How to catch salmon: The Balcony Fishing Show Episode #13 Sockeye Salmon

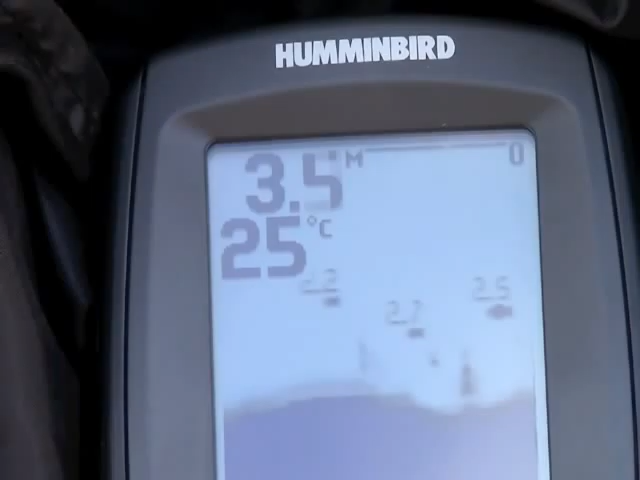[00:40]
On screen: depth 3.5 m, water 25°C
fish in it too and the undulations in the lawn where the fish might be that's the black down here and here we are at the back end of the balcony we